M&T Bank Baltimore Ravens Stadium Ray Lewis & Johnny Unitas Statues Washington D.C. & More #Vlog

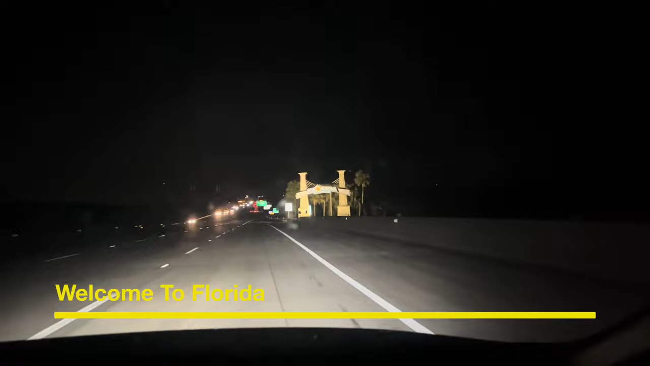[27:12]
We home, boy. Well, we ain't home yet. But hey, man, we home, though. You hear me? We in Florida, baby.
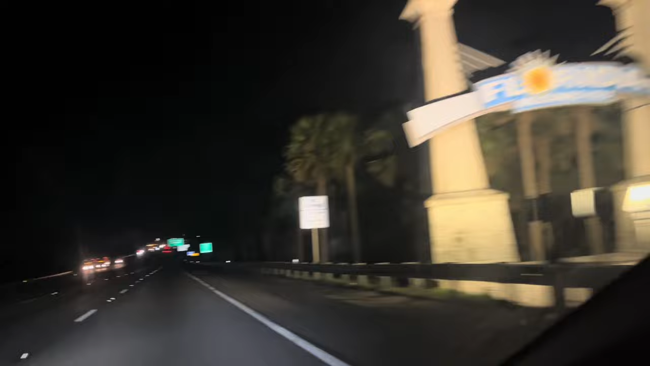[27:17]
Yeah, boy. Yeah, boy. Florida State Line.
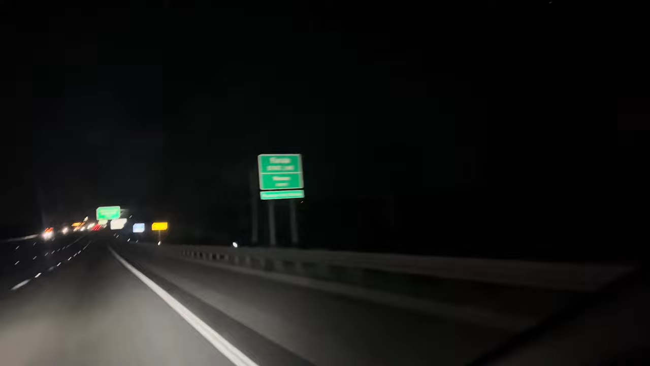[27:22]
Yeah, boy. We home, boy. Yeah. Yeah, boy. Florida, baby. Florida. Yeah, boy. We home, boy. Yes, sir.